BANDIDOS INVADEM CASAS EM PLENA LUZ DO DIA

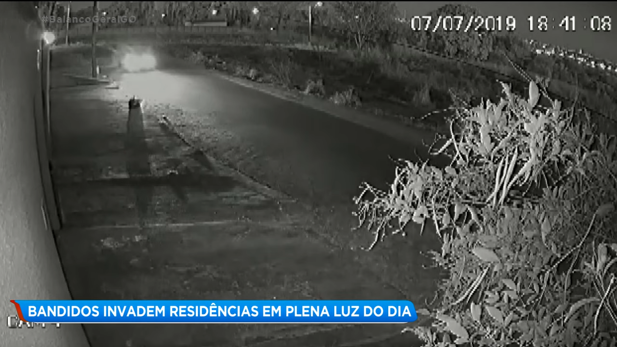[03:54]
As imagens mostram que eram seis e quarenta da noite quando o mesmo carro prata parou na porta da casa dele.
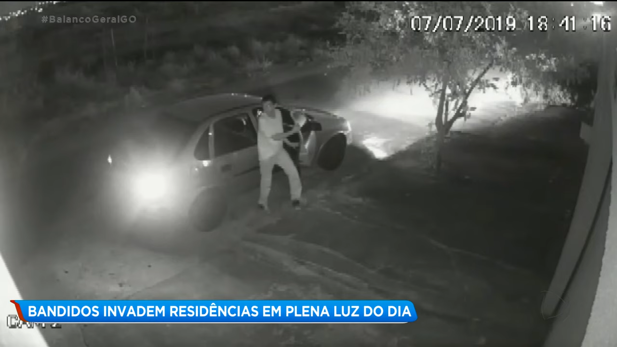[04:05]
Os criminosos tinham trocado de roupas. Um deles desce e entra na casa. Em seguida, um segundo criminoso também entra no imóvel. Ao entrar na casa, eles acendem a luz e pegam o capacete.